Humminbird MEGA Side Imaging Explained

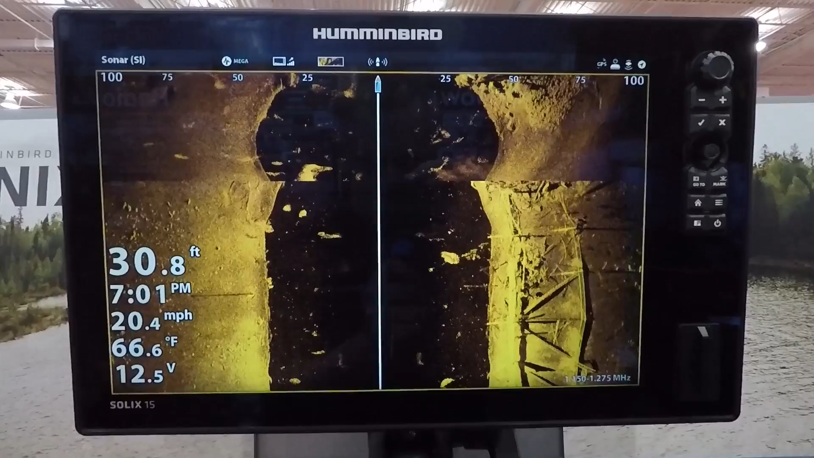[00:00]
On screen: depth 30.8 ft, water 66.6°F, speed 20.4 mph
So one of the biggest changes to Humminbird this year is their mega imaging and you can see we have the
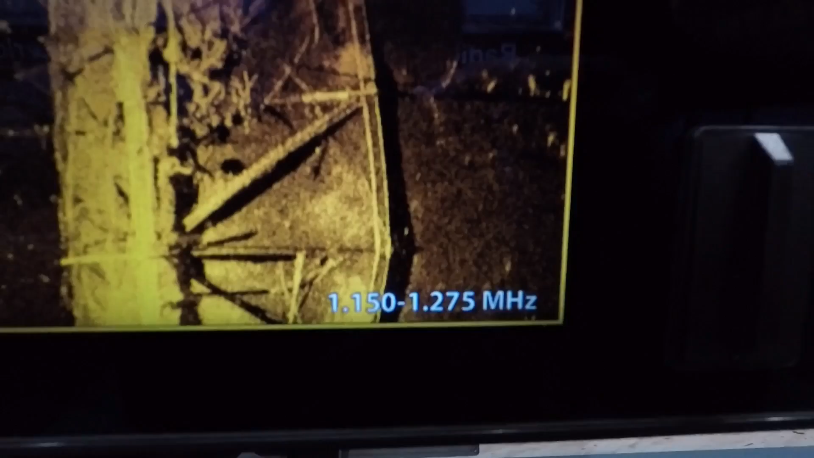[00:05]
frequency range is chirp so it's 1.150 to 1.275
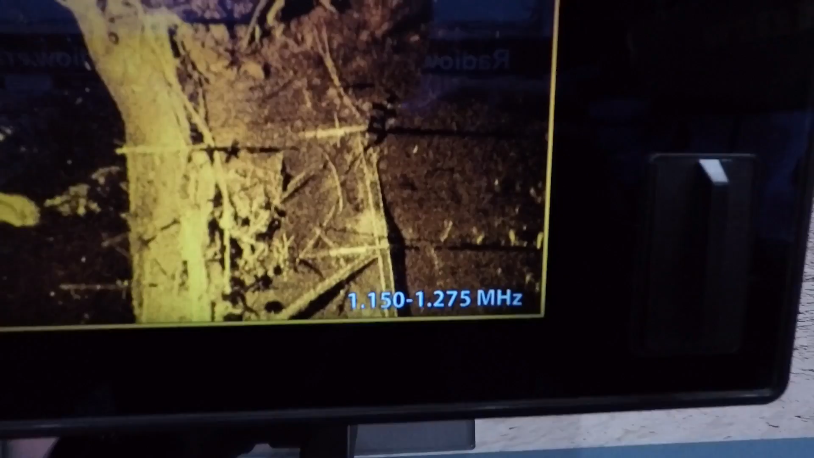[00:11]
megahertz and so 1,000 megahertz or sorry 1,000 kilohertz is 1 megahertz
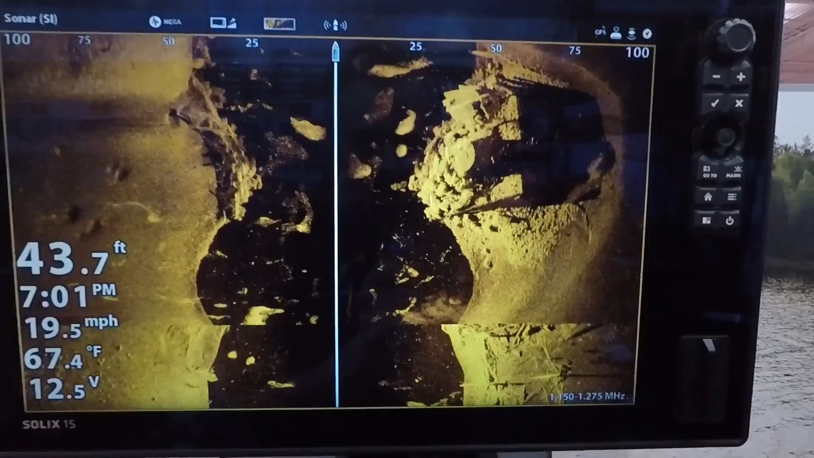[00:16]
On screen: depth 43.7 ft, water 67.4°F, speed 19.5 mph
so what the equivalent in kilohertz would be you know 455 would be
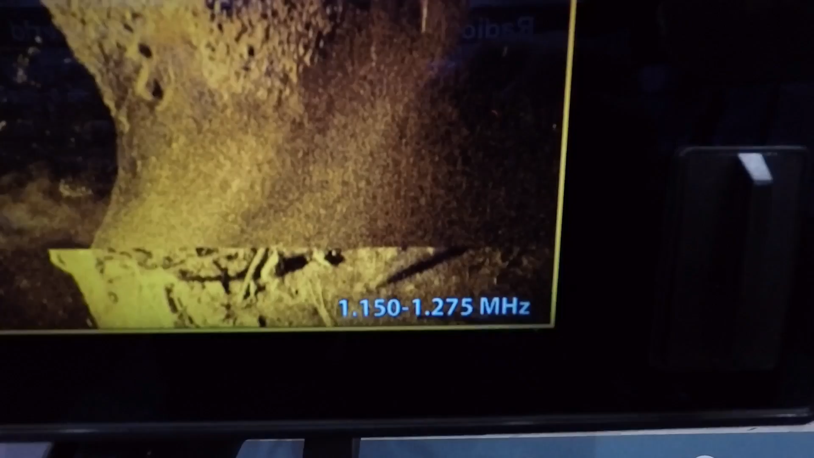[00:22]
0.455 and 800 kilohertz would be 0.800
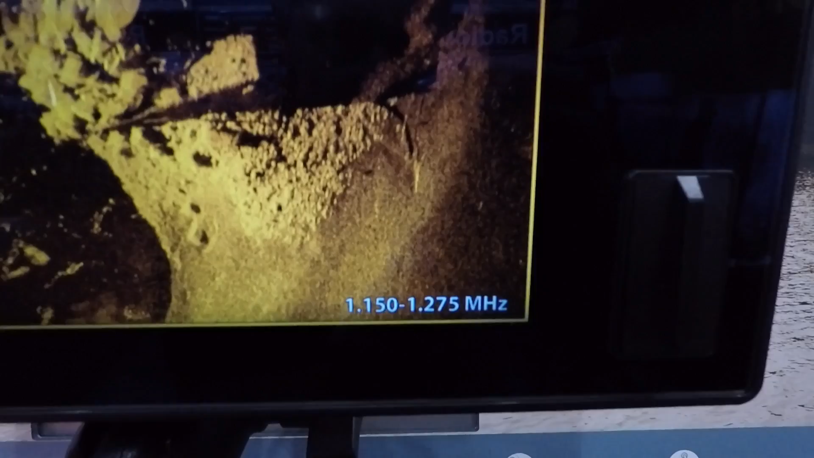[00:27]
megahertz so we've always really had the same they're measured the same
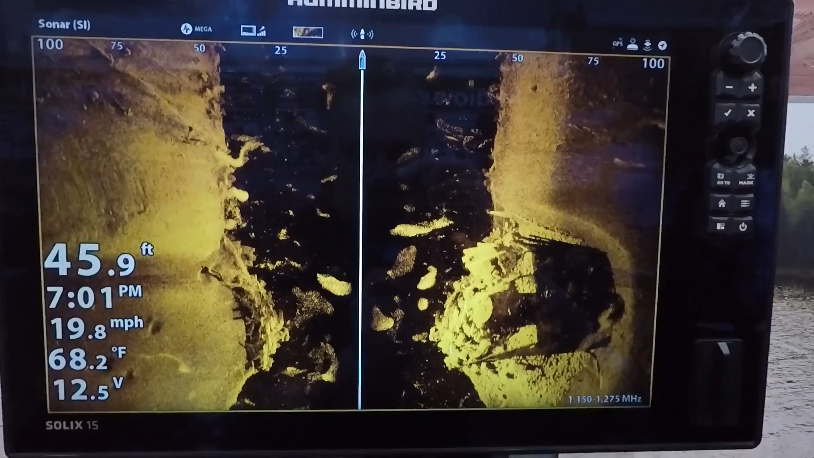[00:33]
On screen: depth 45.9 ft, water 68.2°F, speed 19.8 mph
measurement it's just we have now into that broken that thousand mark and we've got the
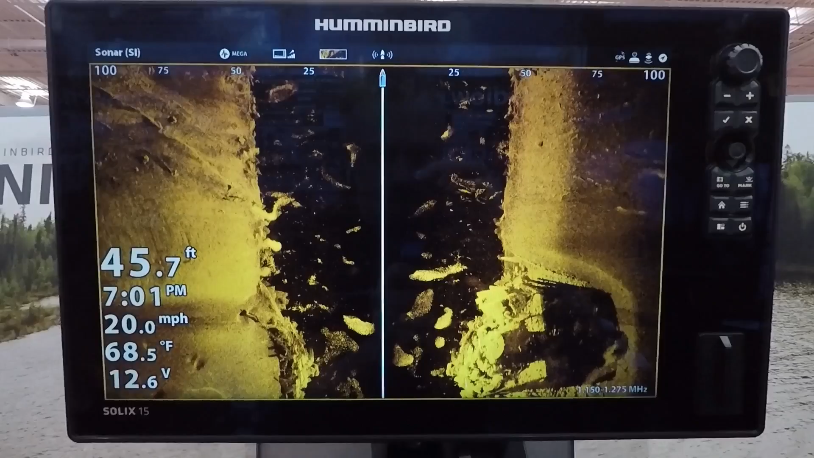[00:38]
On screen: depth 45.7 ft, water 68.5°F, speed 20.0 mph
megahertz rather than kilohertz so what that'll do is help you out in the detail level the
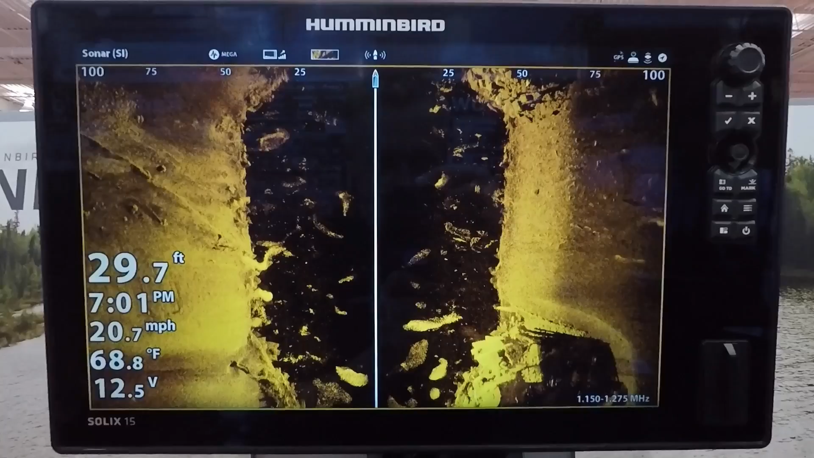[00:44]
On screen: depth 29.7 ft, water 68.8°F, speed 20.7 mph
higher the frequency the better the detail so in ranges up to 250
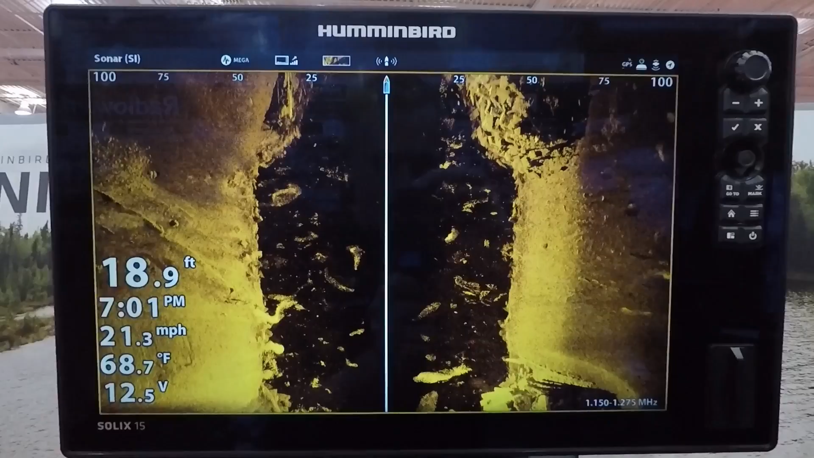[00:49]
On screen: depth 18.9 ft, water 68.7°F, speed 21.3 mph
feet Humminbird claims this is going to give you your best detail where it's really going to be beneficial
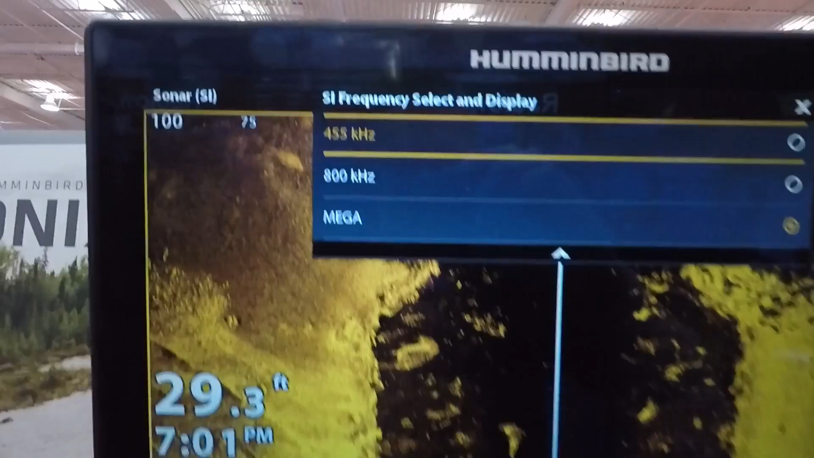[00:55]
On screen: depth 29.3 ft
in your 455 and 800 I find because what they've done this year is change
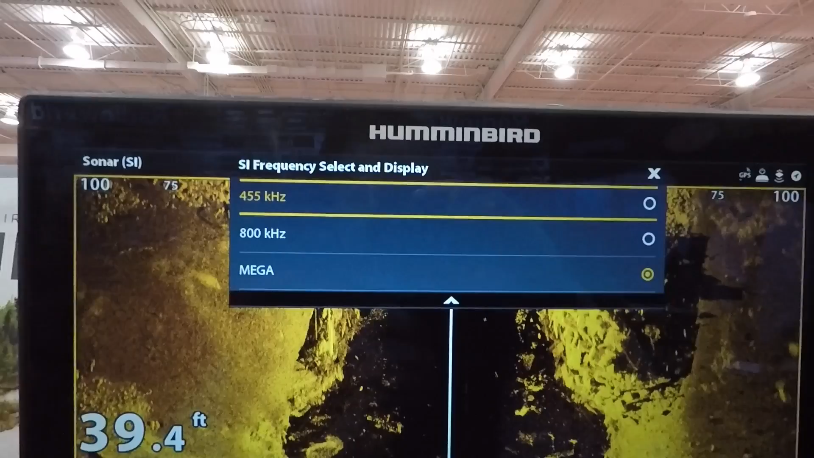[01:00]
On screen: depth 39.4 ft
those to chirp frequencies so if we go to 455 if
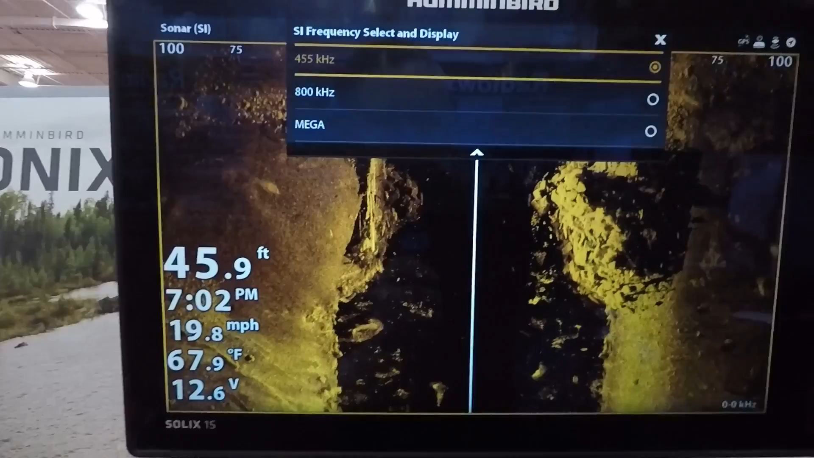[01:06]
On screen: depth 45.9 ft, water 67.9°F, speed 19.8 mph
we go to 800 we're now running a chirp frequency and I guess just being demo software
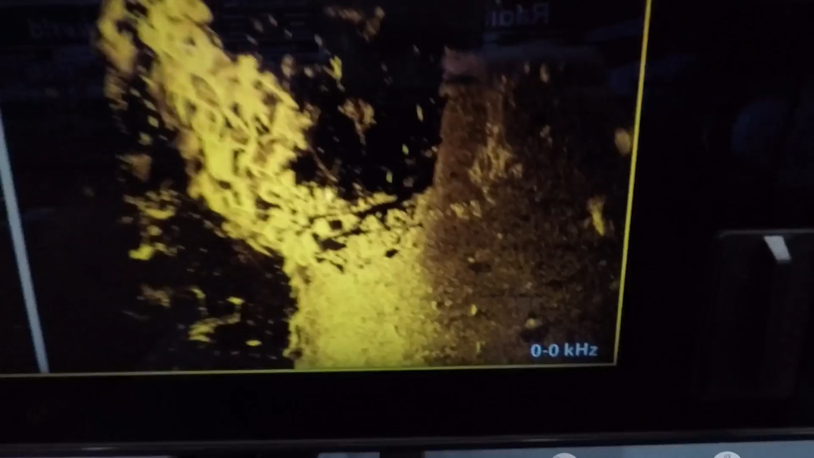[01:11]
this doesn't have the uh the range that that is going to run but the chirp is going to make a massive
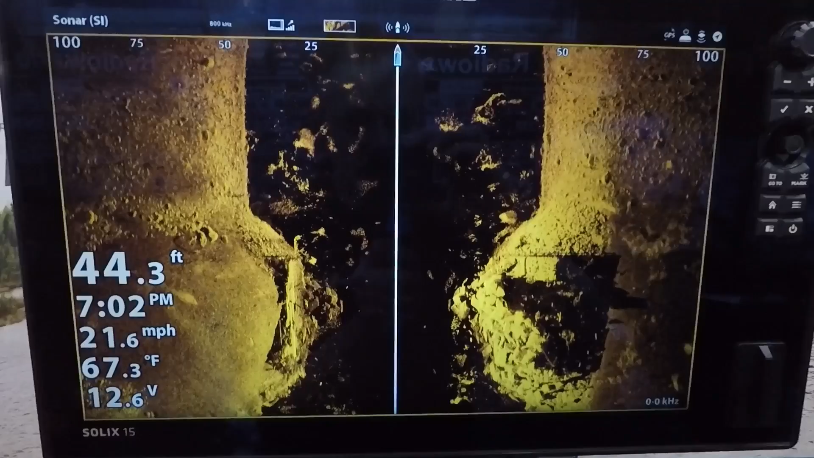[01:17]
On screen: depth 44.3 ft, water 67.3°F, speed 21.6 mph
difference in the hummingbird side imaging this year I've used other brands that use chirp in their side imaging and
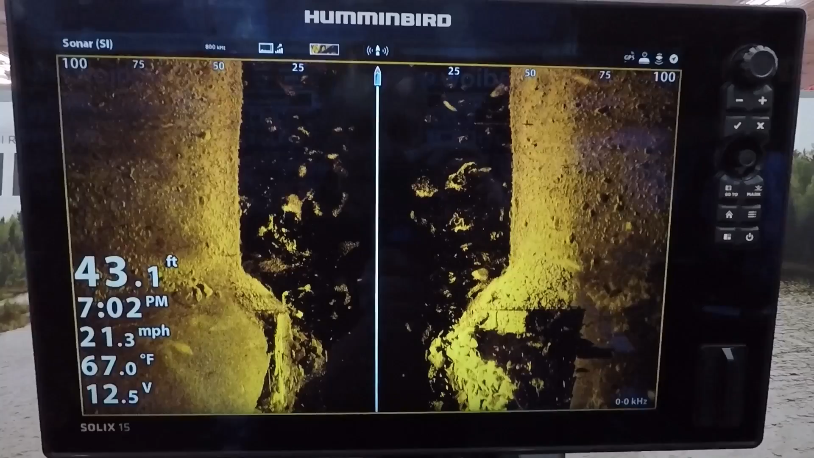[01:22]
On screen: depth 43.1 ft, water 67.0°F, speed 21.3 mph
it is exceptionally clear so this is really cool with this mega imaging that they have out this year which is available on the helix and the solix units